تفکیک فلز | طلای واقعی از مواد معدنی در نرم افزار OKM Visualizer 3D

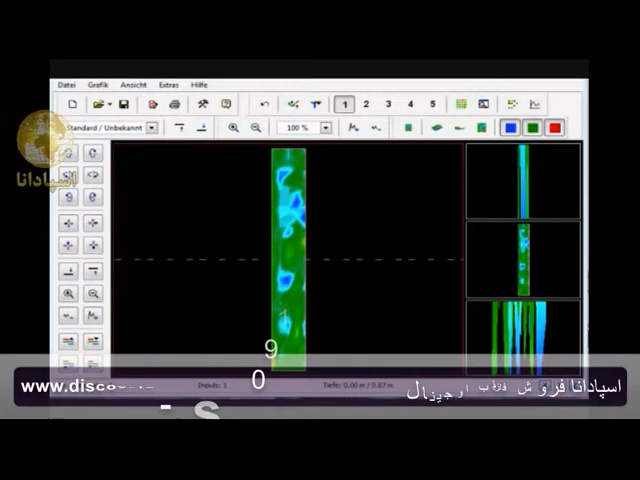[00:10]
well hello and welcome to another tutorial here with the visualizer 3d software and looking at this image here this is one that just came to me today so i wanted to help some of the users out there in determining what is mineralization well let's go through this one scan here that we have and i'll try to make it a little clearer for you as i look at this first scan here you're going to see that i have some patches of blue over here i have a little section of red and i have a little section of red here now
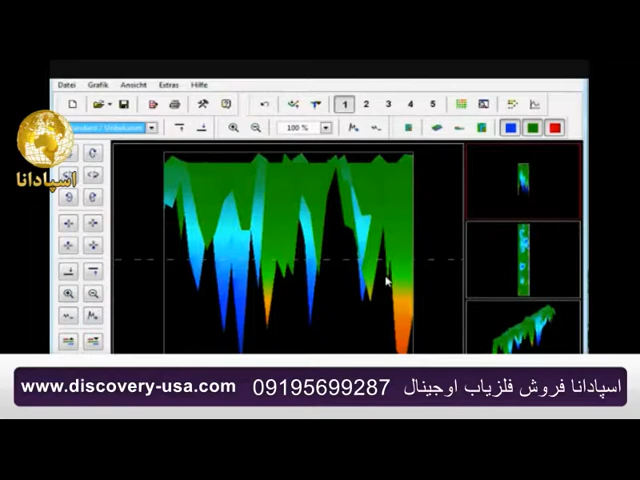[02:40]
most likely you have mineralization so when you see that there is nothing very large and differential i.e like this then think this may be different this may be mineralization
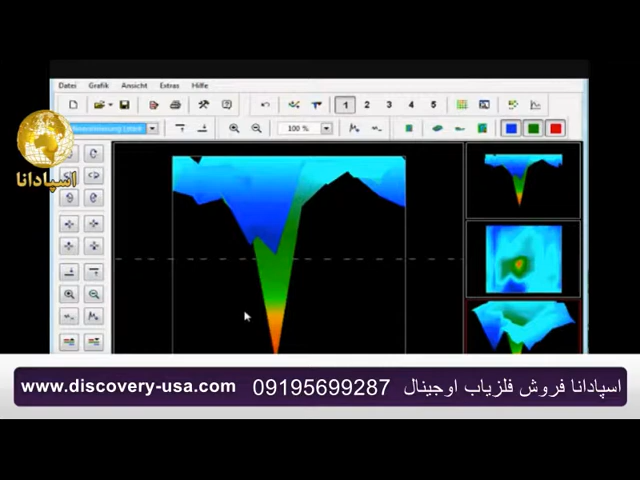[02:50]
whereas this one here i'm showing you this is what a target looks like this is what mineralization looks like all right hope you can help thank you very much